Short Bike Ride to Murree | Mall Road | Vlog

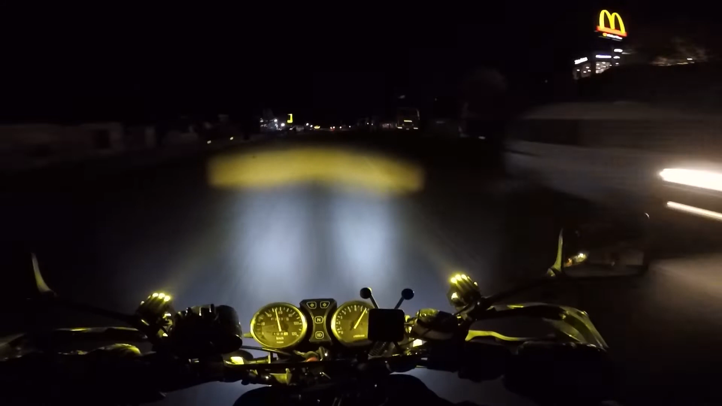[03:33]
اوکے بھائی یہاں پہ ہم رکھے تھے کچھ دیر کے لیے تھوڑا کھانا پینہ کیا ہے اور آپ پلین یہ ہے کہ ہم جا رہے ہیں اوپر والی سائٹ پہ یہ راج جی ایکسپریس وے کا میک ڈونلڈ اس کے بالکل ساتھ ہی آگے ڈابا ٹائپ تھا وہاں پہ بیٹھ کے کھایا ہے کھانا اور اب ذرا تھوڑا سا اور چل کرنے کے لیے جا رہے ہیں مال روڈ وغیرہ پہ دیکھیں گے راشنہ ہوا تو تھوڑا بیٹھیں گے
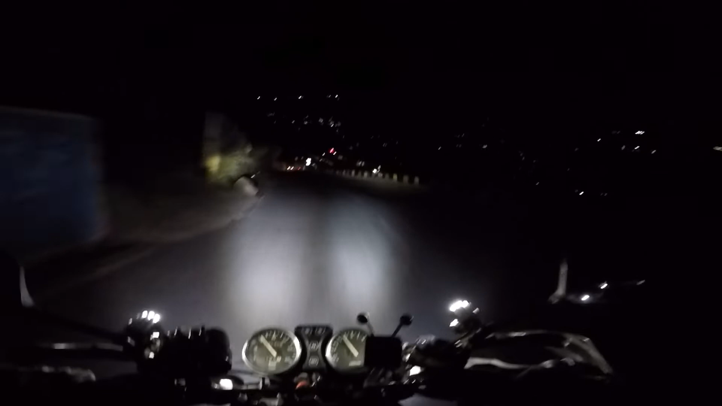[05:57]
یہ چیک کریں یار اس سائیڈ پر سارا مری کا بھیو ہے لائٹیں ہو غیران ہوئی ہیں بڑا پیرا بھیو آ رہے ہیں اور ہم لوگ ہیں ابھی ایکسپریس ہائی وے پہ بارہ کاؤ رہے گیا تھٹی سیوان اسلام آباد پھوٹی فائیو